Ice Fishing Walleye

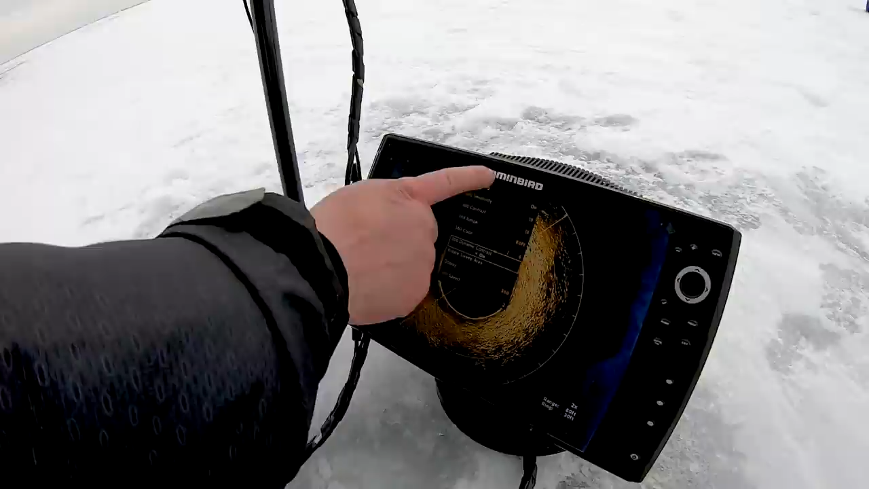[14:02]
So if you remember that 19, 13, 80 color palette four, you can run this contrast on or off.
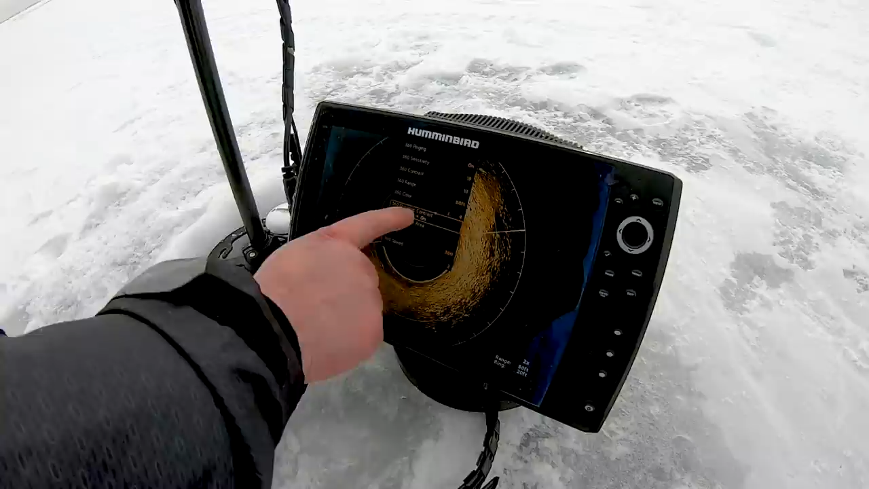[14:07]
If it's off, you're going to see fish better. If it's on, you're going to see structure better.
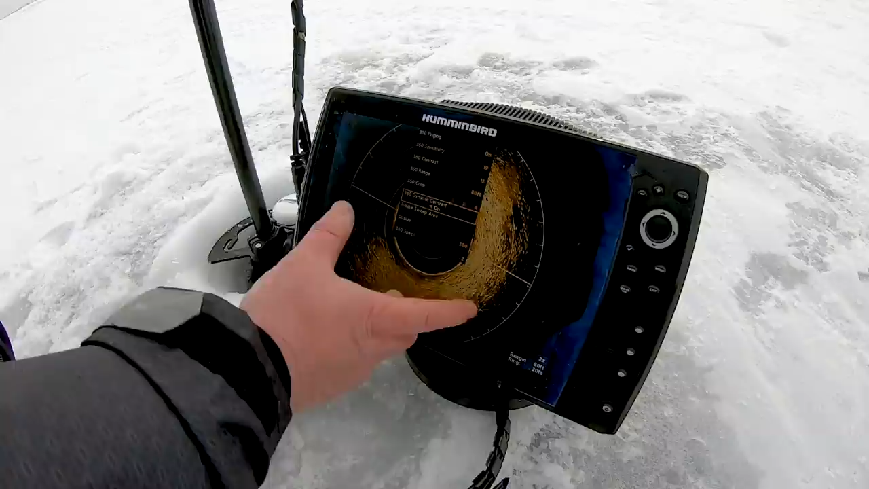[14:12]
And then speed two. That's the recipe I use right there. And I really don't get away from that too much other than the color palettes.
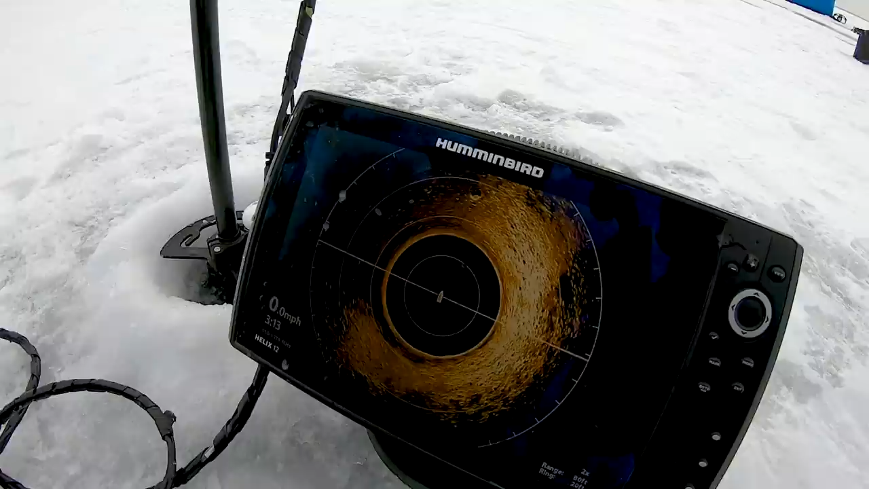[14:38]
like literally straight ahead of me.
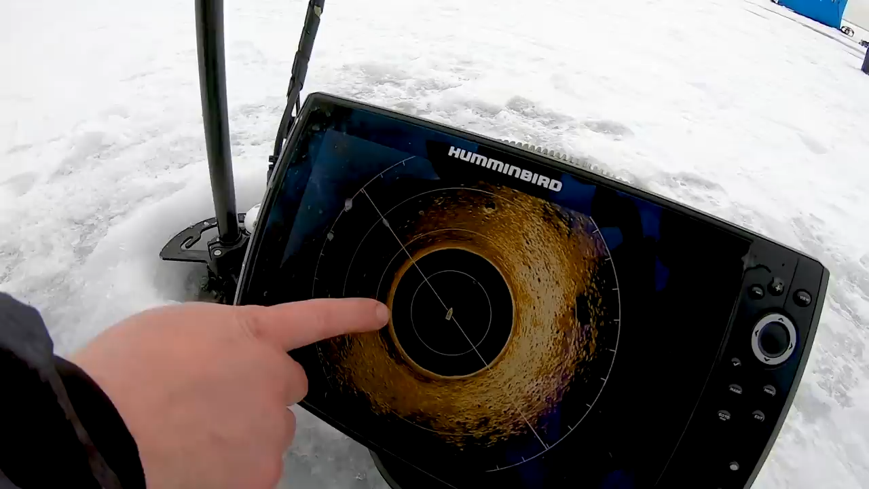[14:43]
And what I'm going to do, I'm going to put one of the fish houses on there.
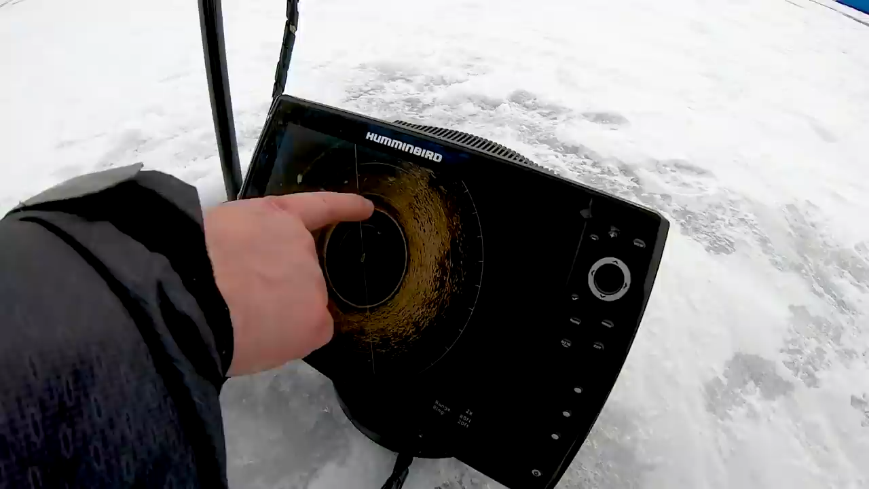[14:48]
And then I'm going to take, based on where I'm seeing fish, I'm seeing that rock is right on the transition line.
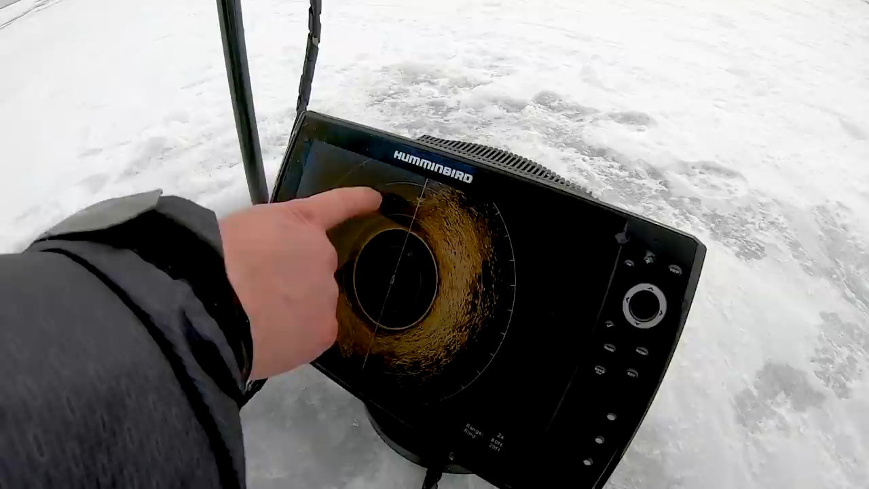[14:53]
So I'm going to put a house as close to that rock, not on top of it, but like on one side of it. And then I'm going to put another house right on the edge of this transition line.
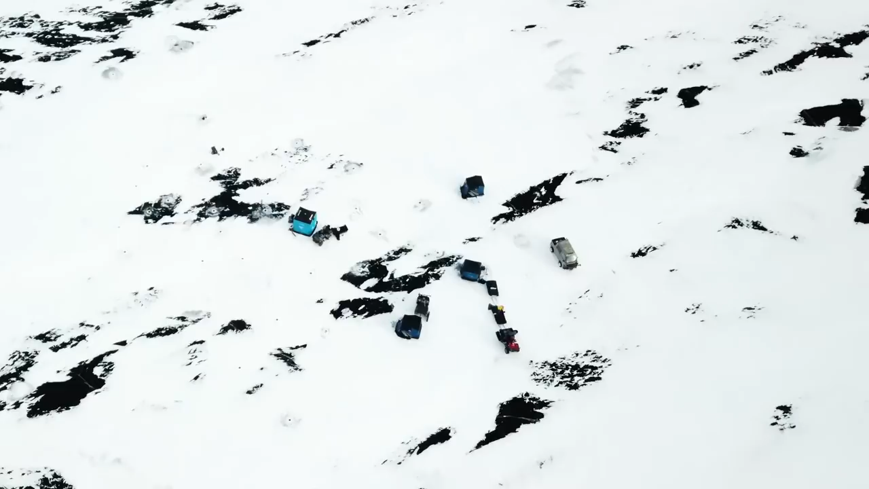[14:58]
Well, that didn't take long. All we did was move that house by the big rock and this one on the transition line.
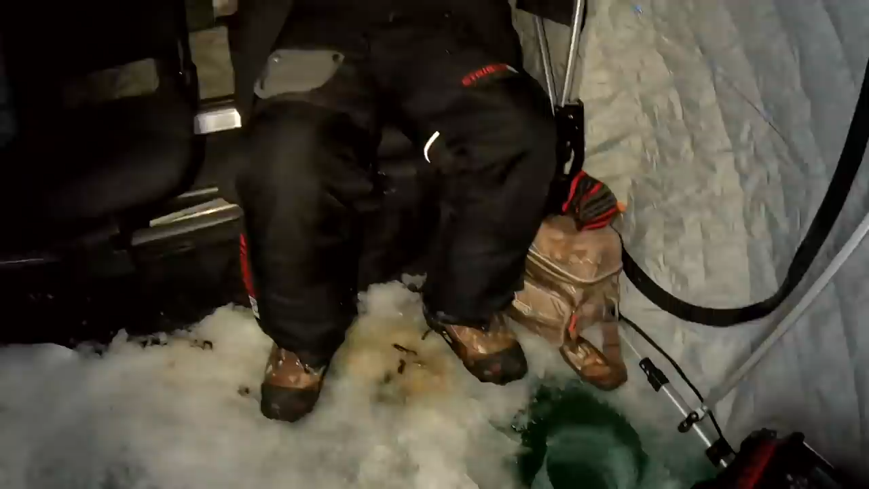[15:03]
Now, the one thing you're going to want to do is anticipate the fish's movement.
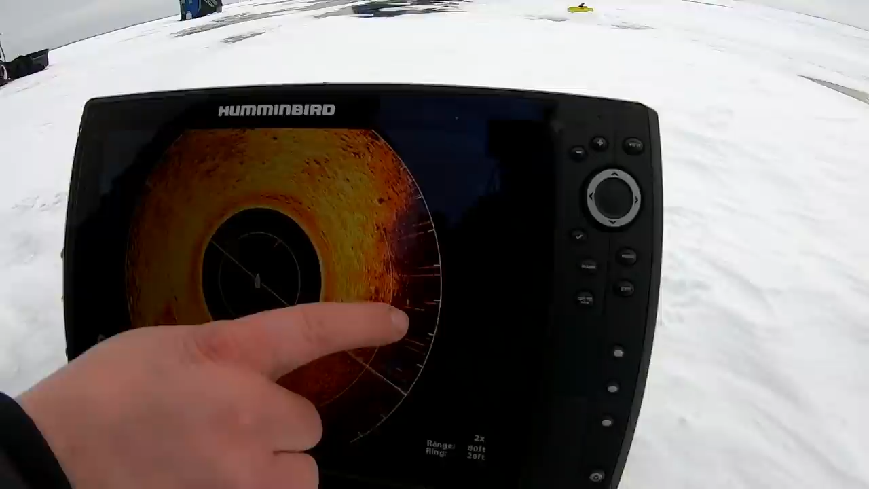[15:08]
So right here, we're going to keep an eye on this. That looks like a fish to me. So if you see them coming and the screen rotates and they're here on the screen,
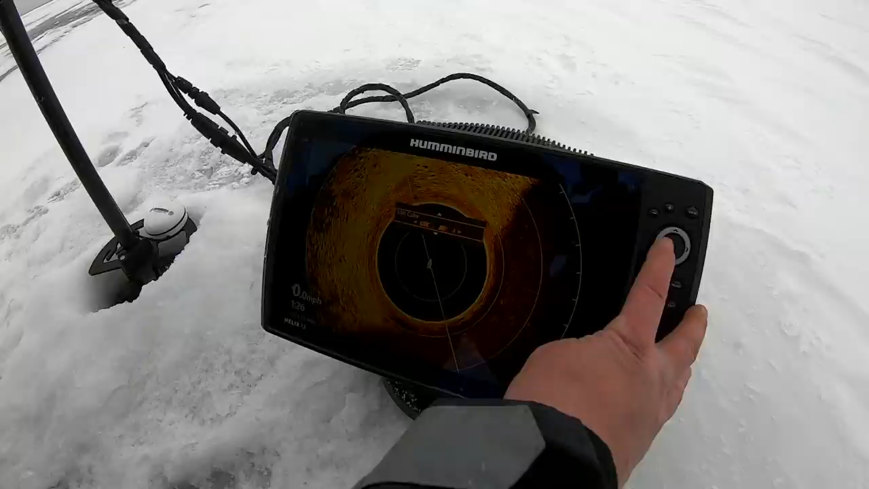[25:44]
Now this is a great item for highlighting bottom compositions, searching for fish, we use it a bunch for basin crappies,
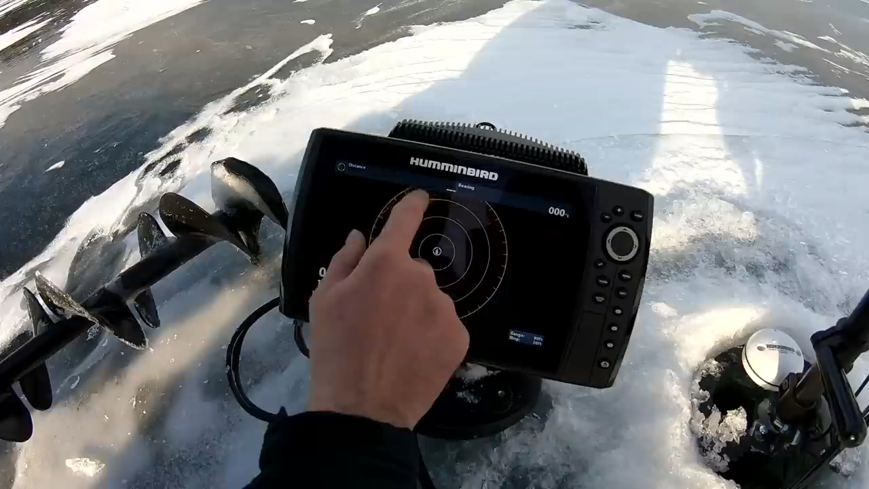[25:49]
you know you can see weed lines with this, you can see rock piles, mud lines, different transitions.
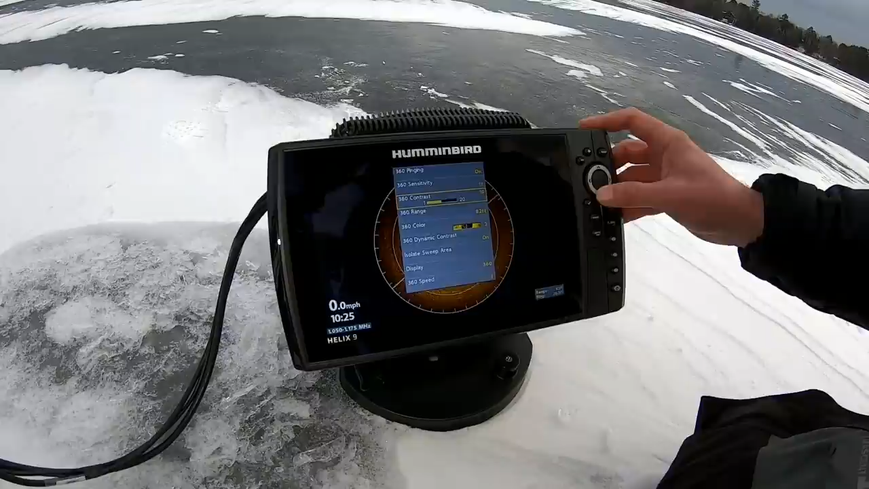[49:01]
On screen: speed 0.0 mph
And yes, you do need a Hummingbird Helix unit that's size 8 or larger with either Mega down imaging or Mega side imaging.